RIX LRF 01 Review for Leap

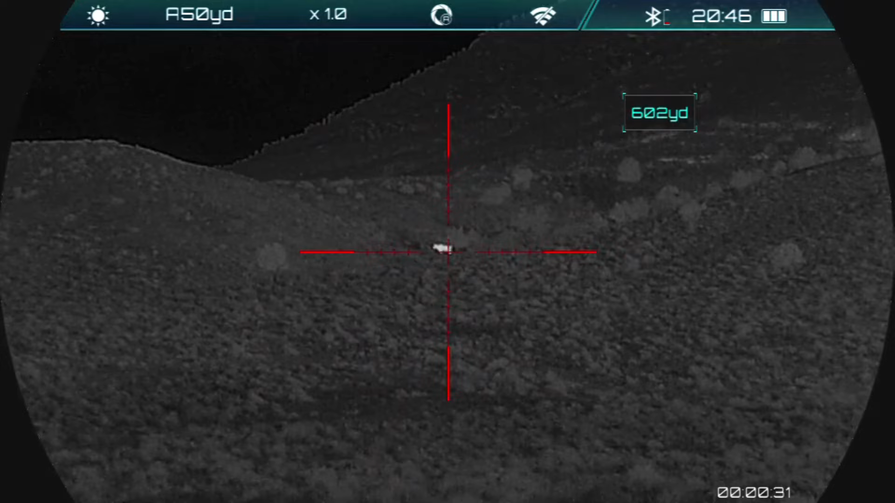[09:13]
Dad, I'm getting a 623-yard range on a cattle up there. I'm going to go up on the hill. I see how far you can take it. I've seen a 700 pop up there for one second.